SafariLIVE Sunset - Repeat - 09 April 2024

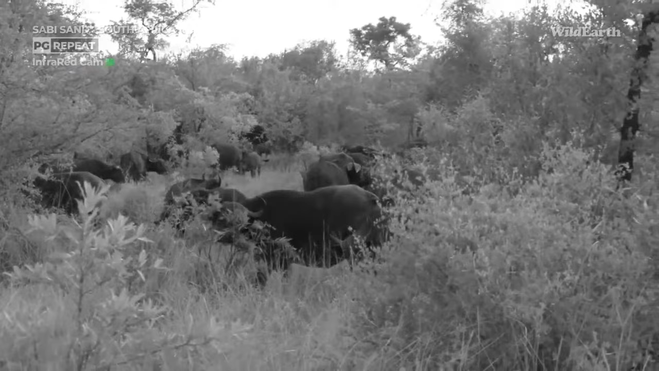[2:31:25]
At least you can feel a little bit more relaxed without that male hanging around Twin Dams where cubs are. Oh, but look at this male.
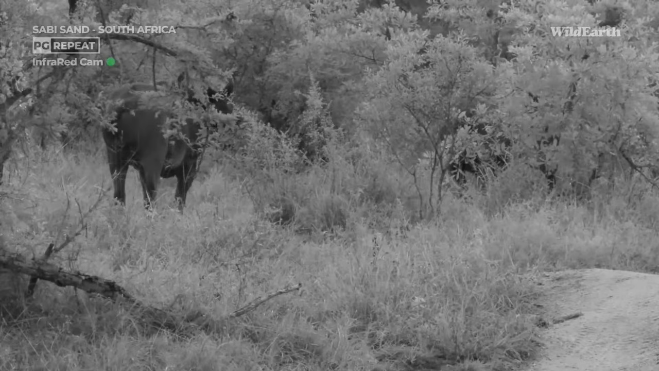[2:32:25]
So just to see sometimes a little bit of research on certain animals. And clearly they are researching buffaloes and their movements. So...
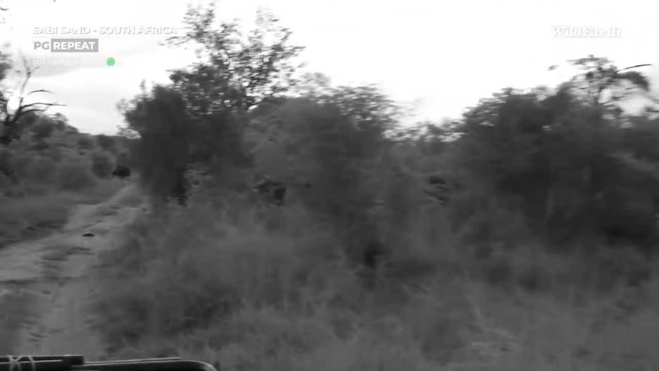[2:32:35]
you can see exactly where these buffaloes move through the entire park. Huh. Oh, he has a big boy next to us here. Okay.
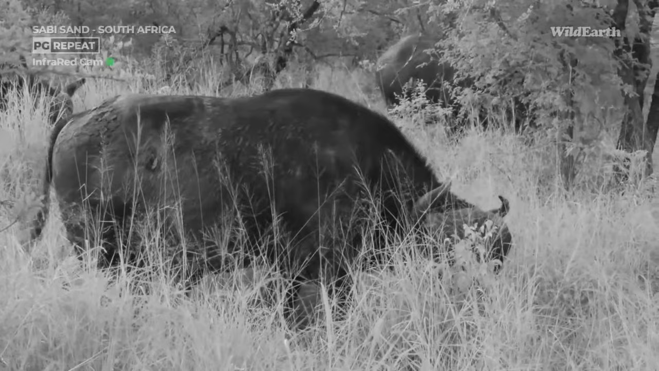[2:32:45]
Full of mud on the side. Caked with mud, yeah. Monica, yes, it's nice looking at watching buffalo herds, and the best is watching buffalo herds when lions are following them. Then it's nice to watch a buffalo herd. But not in a dark. No, not in the dark for Gert or myself, yeah, that's true.
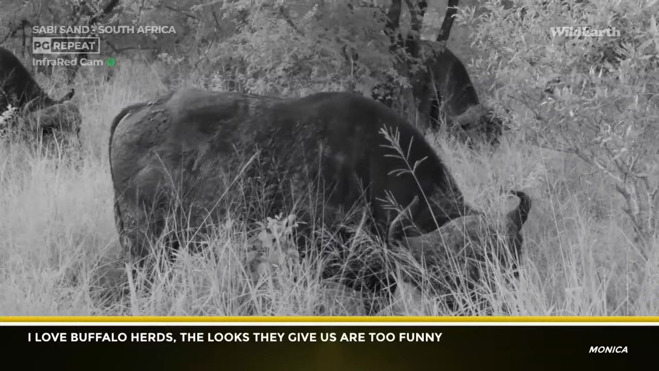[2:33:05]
Yeah, we. It seems like we, every time I'm with Gert, it seems like there's always buffaloes involved in our drives.
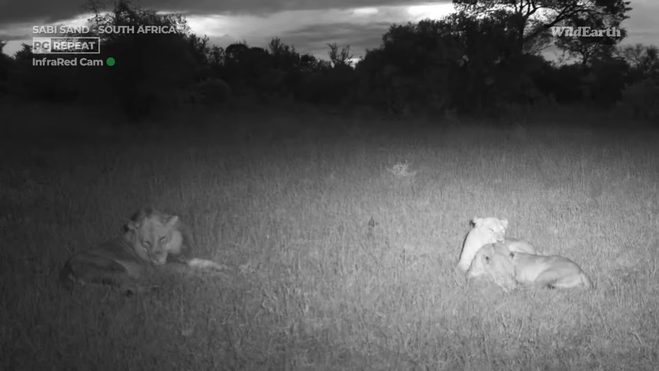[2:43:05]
In infrared, as you can probably tell, and our male lion walked up to the two females and there's been absolutely nothing between them. Absolutely nothing. He's so much bigger than them. I think whatever was going between them, they sorted out last night. They had all night to do it. I think that's what they say, you know, when two couples are having a hard time, lock them in a room until they figure it out. It's essentially what happened here last night.
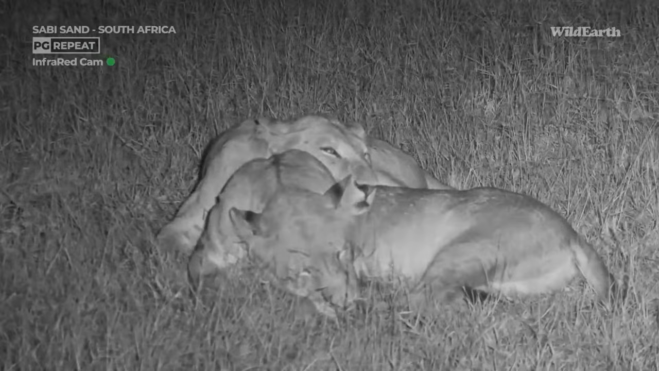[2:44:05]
Completely blasé. The bonds of lionesses run deep. Jackie, darling, which other female is pregnant?
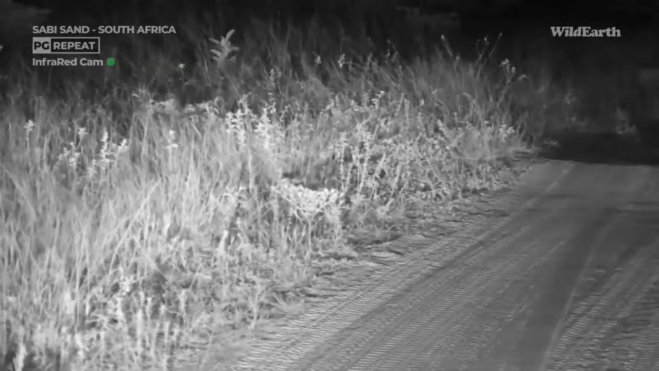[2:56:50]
It's just behind this little tuft, there he is. See the little ear?
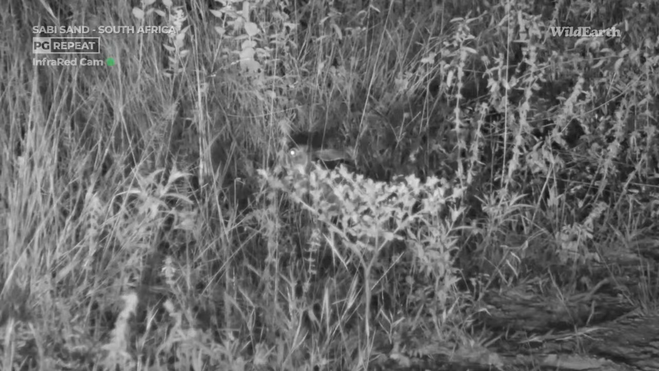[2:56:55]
Okay, I'm gonna like kind of see if I can freewheel down here. Slow freewheeling. Just okay, before it runs off. There, little Easter bunny. Hello! One of the biggest of ones, oh, youngster.
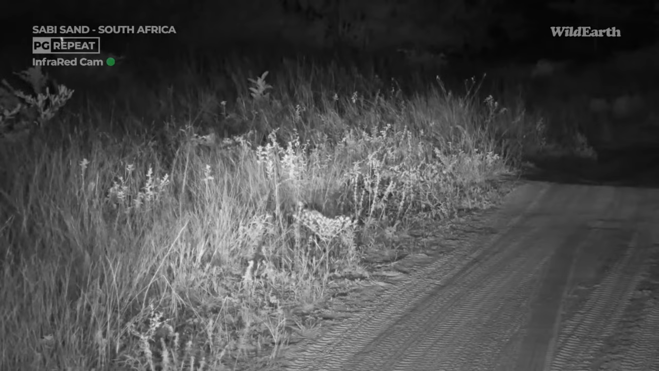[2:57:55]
Might get him better there. What do you think? Yeah, we might... Okay, let's see. Yeah, that's a little bit better. There we go, a little youngster. Oh. Yeah, Susan, what an ideal way to end Easter, yes, with a little scrubby. Hey, that is so ooh, fitting.
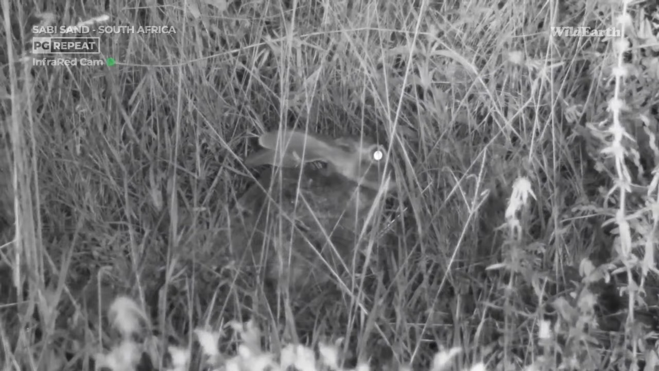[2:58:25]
I just went black. That is cute. That's a nice way.